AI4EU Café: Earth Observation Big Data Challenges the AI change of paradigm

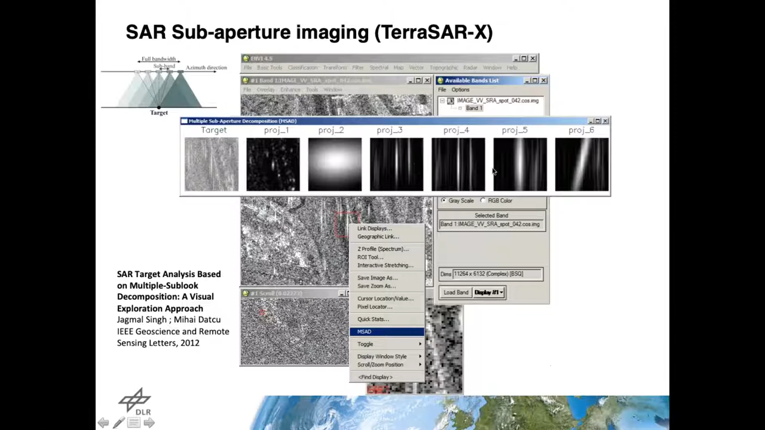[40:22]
and we can identify if the objects are different or not. So the movement is not a movement because of the movement of the object. It's a movement which actually reflects the change of the phase and frequency. Comparing this signature, can understand if
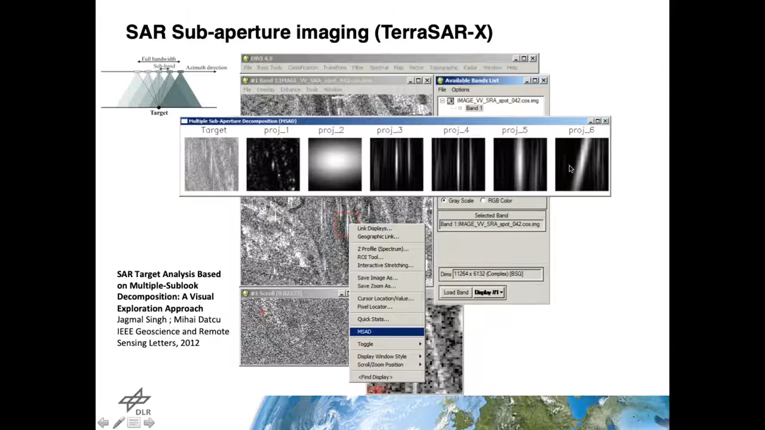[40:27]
images are representing similar or dissimilar objects. We have also particular properties of the sensor.